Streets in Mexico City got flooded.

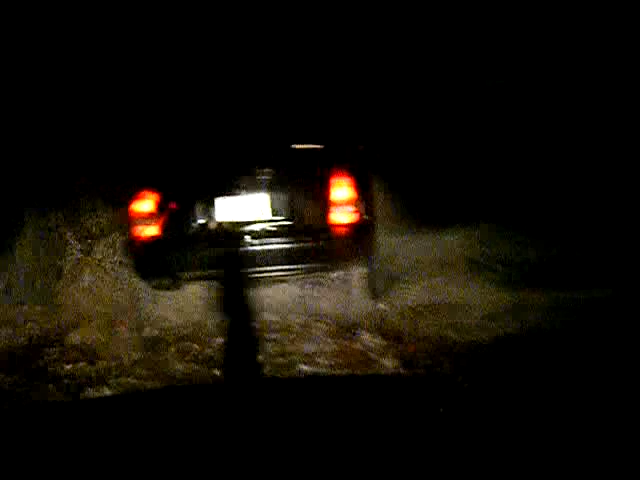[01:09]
Porque aquí ya mamá pasó bien rápido y le dije, no mamá, aquí ya ni hay agua, no te preocupes.
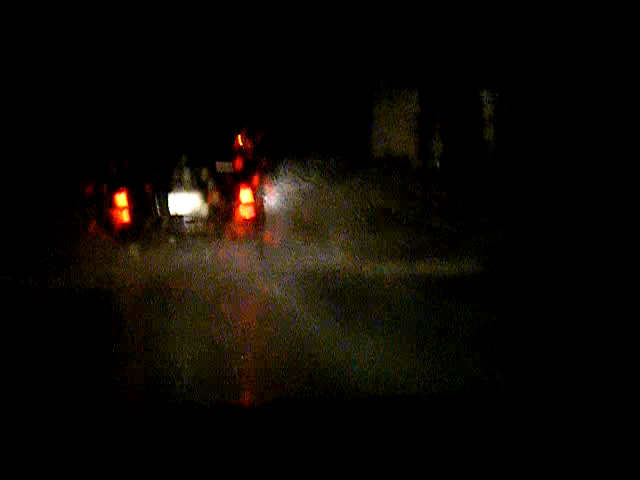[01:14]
Ya ahorita ya hay agua. Ahora se nota que esta camioneta pasa. Pero yo paso así que... Yo paso así que...